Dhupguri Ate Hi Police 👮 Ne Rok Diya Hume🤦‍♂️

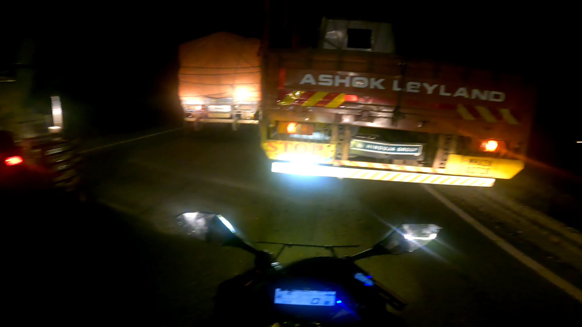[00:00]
फंस गए हैं गाइस चाकों पे बीचों पे, ट्रैफिक जाम देखो गाइस, एकदम वर्स्ट कंडीशन पे है।
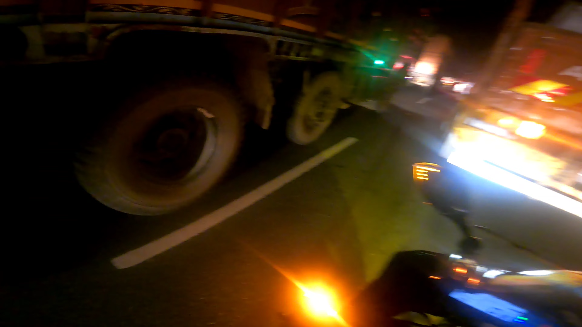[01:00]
मैनागुड़ी के सामने है शायद, यहाँ पे रोड का हालत अभी भी ठीक नहीं है। बाकी सब रोड एकदम बढ़िया है, लेकिन छोटी सी पैच पे रोड एकदम खराब, इसलिए इतना ट्रैफिक जाम है यहाँ पे। ट्रैफिक जाम देखो गाइस यहाँ पे, बहुत ही लंबा जाम।
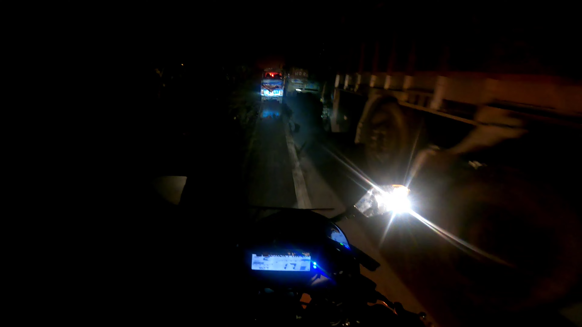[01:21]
फिर भी मैं तो लेफ्ट साइड से निकल रहा हूँ, अभी थोड़ा बाईपास कर दिया ट्रैफिक को, नहीं तो बहुत ही लॉन्ग ट्रैफिक था।
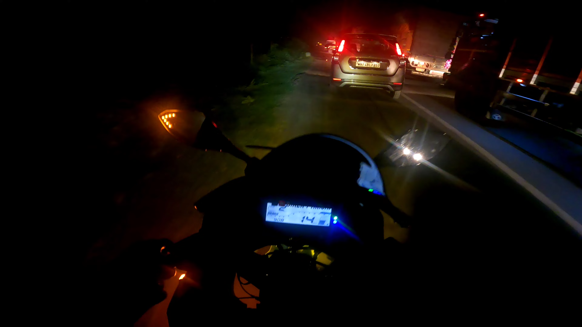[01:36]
कहाँ से जा रहा हूँ मैं गाइस, ऑफ रोडिंग करते हुए।
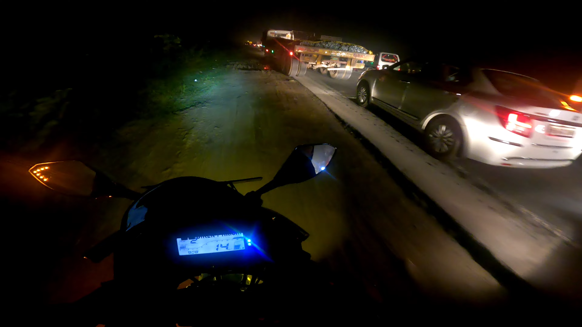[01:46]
इतना शॉर्टकट हो गया गाइस,
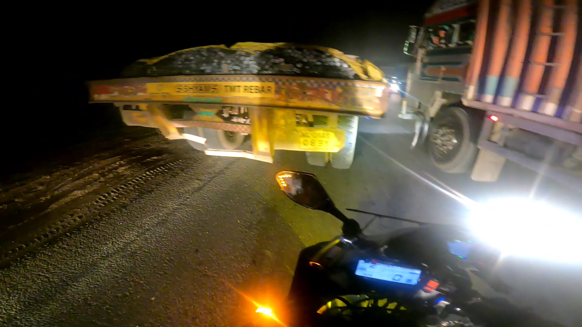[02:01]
लेकिन संभाल के आना पड़ेगा यहाँ पे गाइस। रोड का हालत देखो जा, पूरी रोड एकदम 90% अच्छा है,
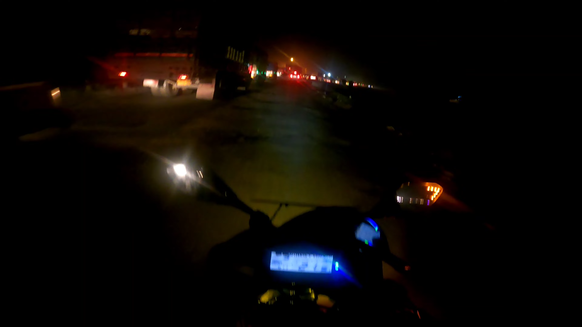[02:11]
ये 10% पैच ही अभी तक कंस्ट्रक्शन पे काम हो रहा है यहाँ पे। ये शायद मोइनागुड़ी बाईपास है, मुझे जगह एक्यूरेट मालूम नहीं है। यहाँ पे तो मैं तब गिर ही जाता, अभी एकदम संभाल के चलाना पड़ेगा क्योंकि बहुत ही स्लश है, बहुत ही स्लिप कर रहा है यहाँ पे।
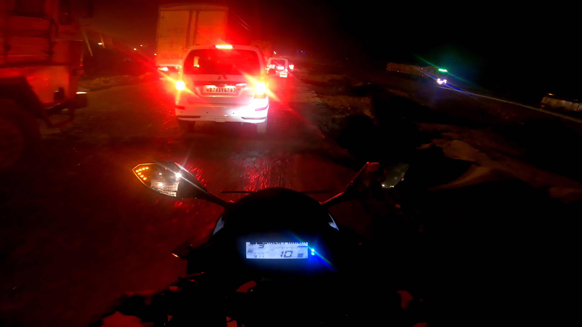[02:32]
ओह माय गॉड, हालत देखो रोड का, कितना लंबा लाइन। आज तो सावनों का सफ़ेद कलर का जो जींस पैंट पहन के आया है वो ब्लैक करके भेजूंगा मैं उसे घर में, यहाँ से ही उठा देता हूँ मैं, चल अल्लाह। ओह माय गॉड,
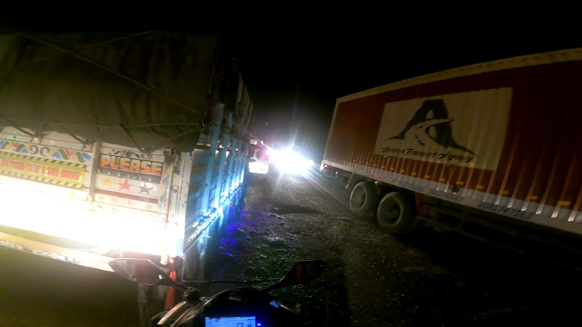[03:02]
क्या रोड का हालत, टेरिबल गाइस टेरिबल।
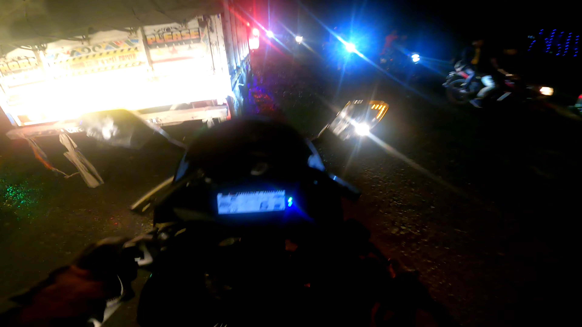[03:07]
देखो गाइस चारों तरफ ट्रक और ऊपर से रोड का हालत।
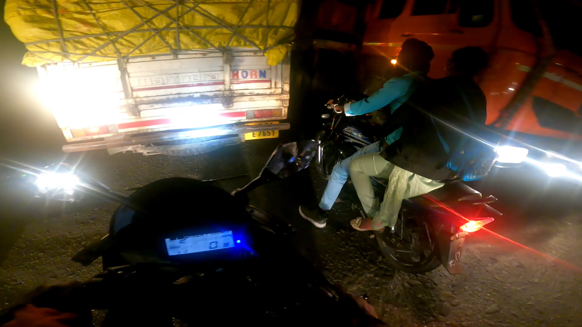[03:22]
ये तो भैया लड़की को लेके फुल टू ऑन, एकदम वर्स्ट कंडीशन पे है गाइस।
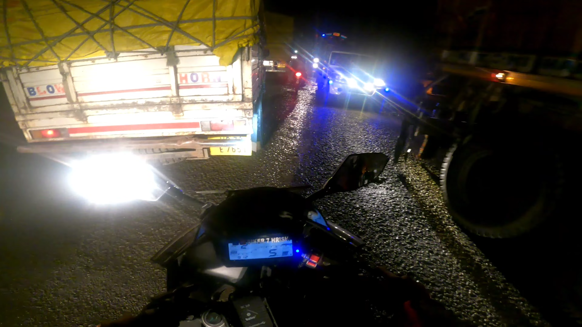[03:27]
पॉटहोल्स देखो गाइस, इतना डीप पॉटहोल्स। ओह माय गॉड, बाइक आपका 10 के स्पीड से भी नहीं चल पा रहा है, इतना खराब है।
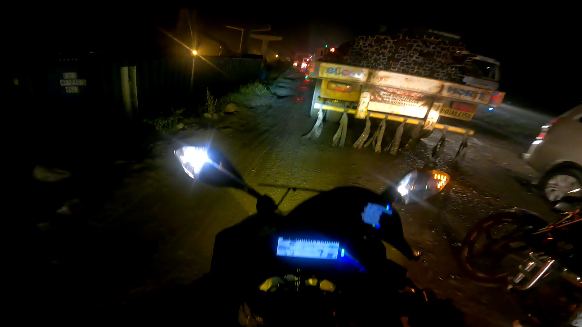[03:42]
और ऊपर से पानी गिर के तो और भी बुरा हालत है। रोड देखो गाइस, रोड 4 लेन बना दिया हो मैंने तो, एम्बुलेंस भी मेरे से इंस्पायर होके अभी इस तरफ से लेन बनाकर चल रहा है, मैं 5th लेन ने बना दिया यहाँ पे।
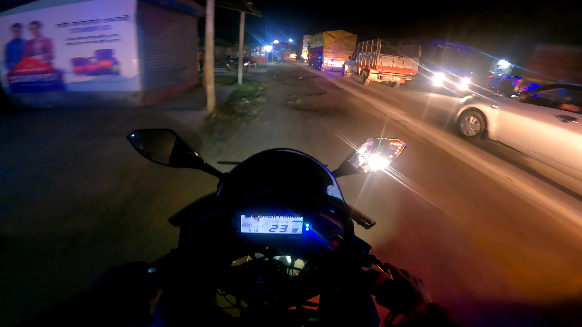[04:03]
व्हाट ए जोक गाइस। तो गाइस अभी हम लोग आ गए हैं धूपगुड़ी पे, कितना भीड़ है यहाँ पे।
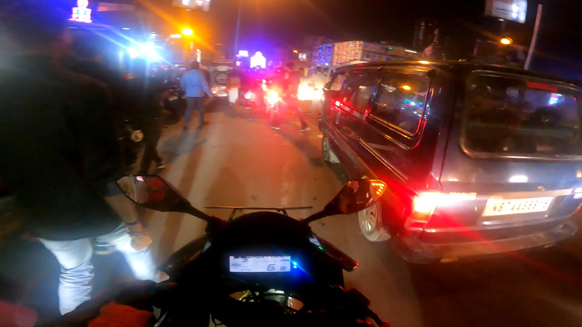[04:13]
यहाँ पर भी शायद बुर्ज खलीफा बनाया है इसका, तो देखो कितना लंबा लाइन।
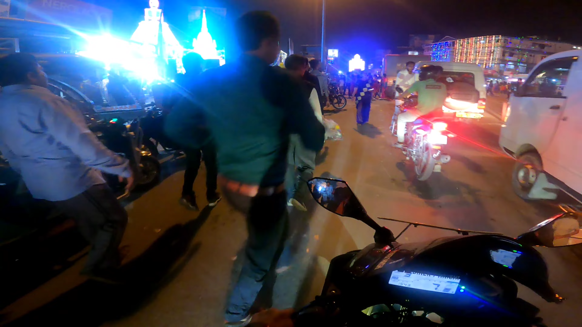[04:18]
भाई पुलिस क्या जाने नहीं देगा हमें,
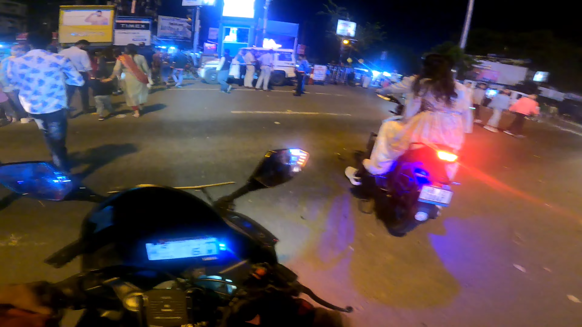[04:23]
और अलीपुर जावा कौन दिख देता है, अलीपुर रास्ता ही बंद है।